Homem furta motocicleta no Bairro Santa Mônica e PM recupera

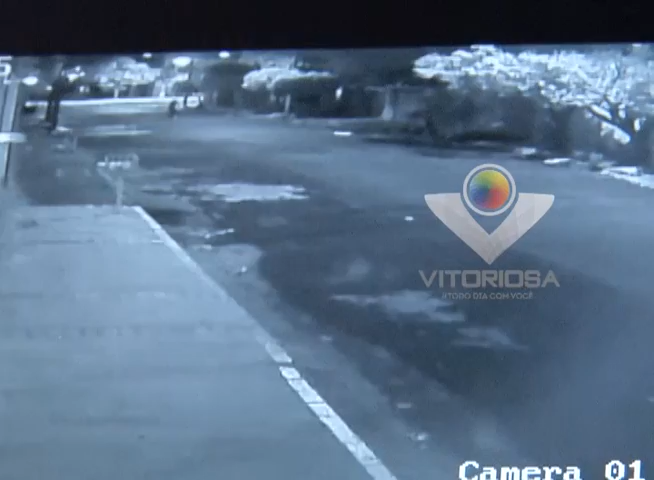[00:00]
Você observa aí a ousadia do bandido. Ele chega de bicicleta, ele para na porta da residência, pula o muro da casa, na sequência ele sai de bicicleta e volta. No que ele volta, ele já pega a motocicleta e sai. Ele para e tenta ligar a motocicleta novamente. Isso é um furto que ocorreu na rua Professora Juvenilha dos Santos, no bairro Santa Mônica.